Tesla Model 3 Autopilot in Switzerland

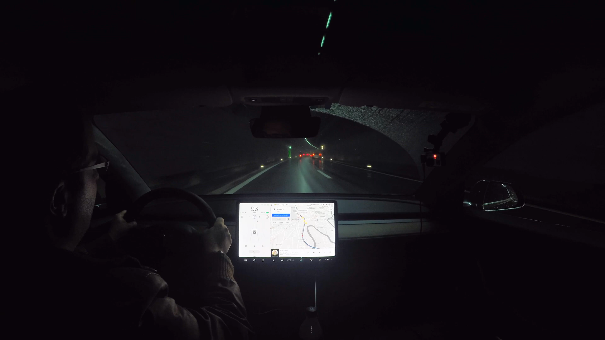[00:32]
So right now it says the speed limit is 80, but it is actually 100, as you can see on some of the signs. So what this actually does is that if you use the cruise control, it'll automatically set it to the limit.